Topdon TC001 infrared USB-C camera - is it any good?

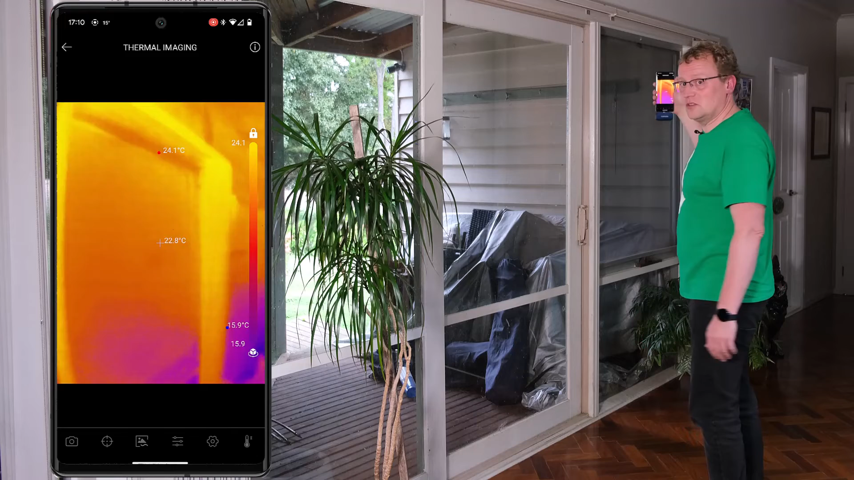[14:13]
On screen: spot 22.8°C
crusty lights lights that aren't very good so you can see here if I
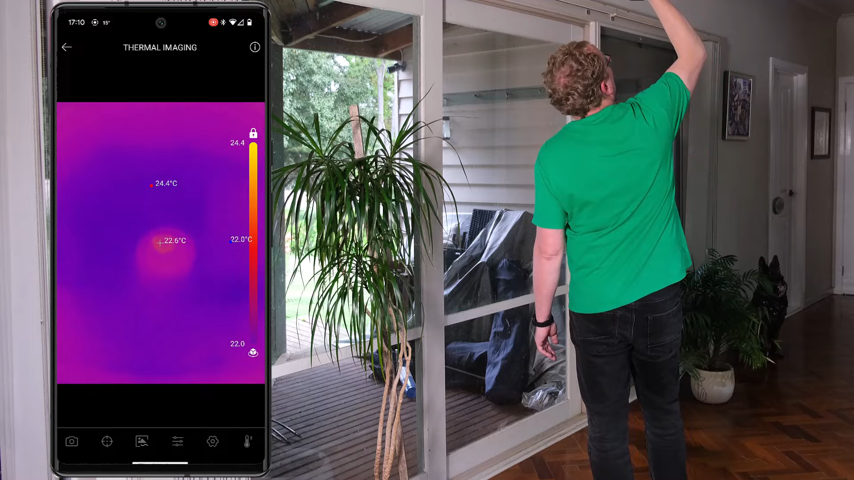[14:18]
On screen: spot 22.6°C, max 24.4°C
pointed out that you can see they're warmer because all the hot air is going up that way it's
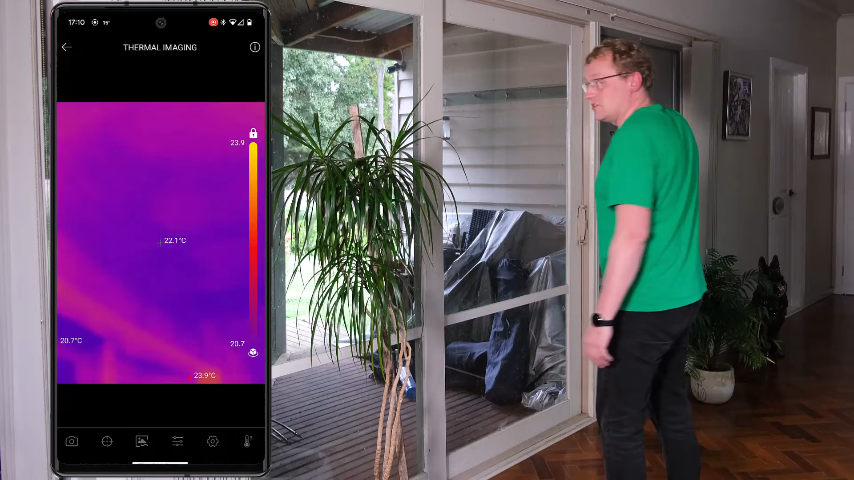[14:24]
On screen: spot 22.1°C, max 23.9°C, min 20.7°C
going into the ceiling space so you can actually use this as well to figure out where you need
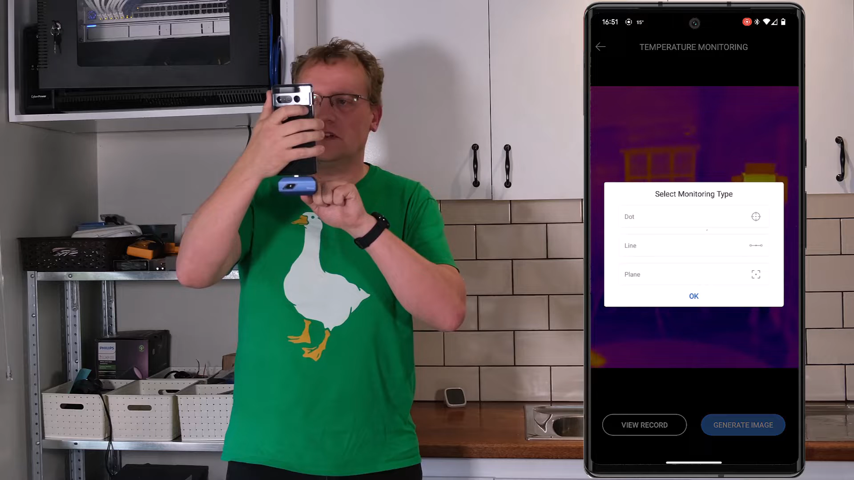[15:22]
monitoring type a plane okay select
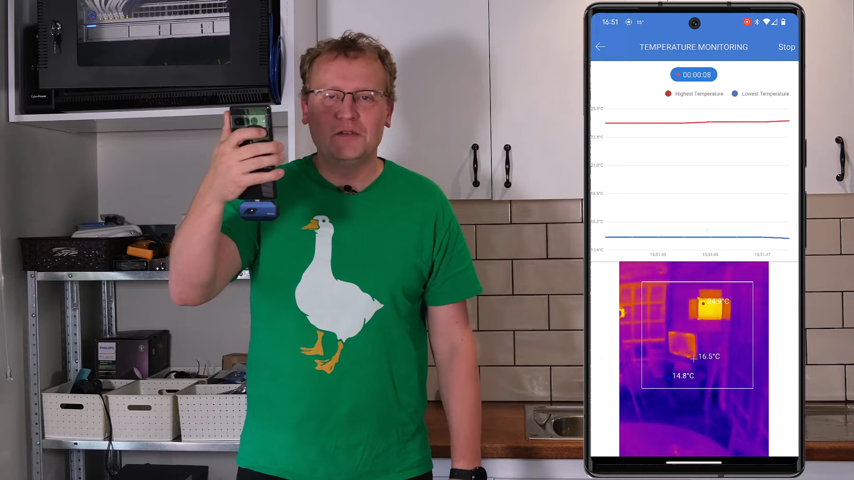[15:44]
On screen: min 14.8°C
will probably mount it somewhere right again you can use this with windows as well and a USB so you could
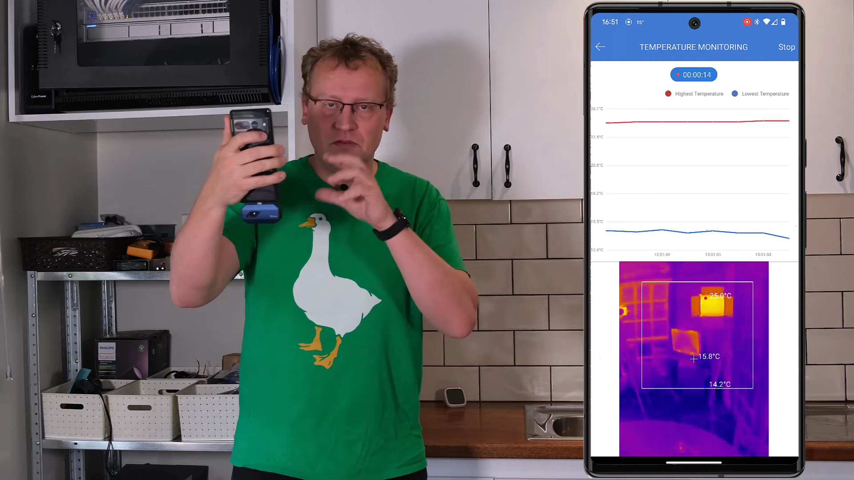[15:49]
On screen: spot 15.8°C, min 14.2°C
make a stationary for sure but you can see if I move down to here the graphs
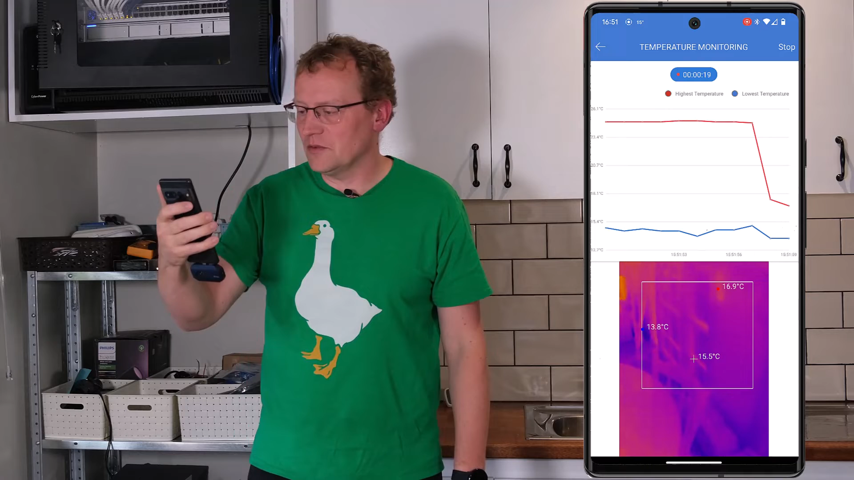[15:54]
On screen: spot 15.5°C, max 16.9°C, min 13.8°C
are gonna go way down in real time now off again whoo right so that's
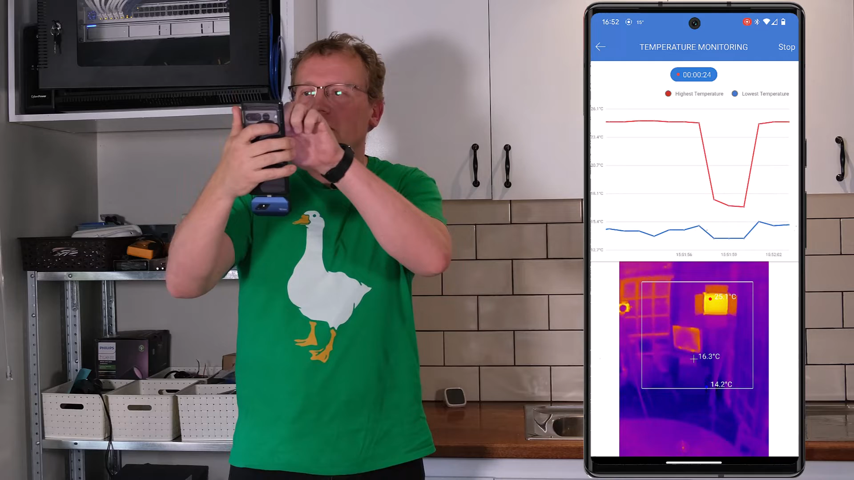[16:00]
On screen: spot 16.3°C
we'll stop that so we can do monitoring okay there's the history and then we have real time as well if you want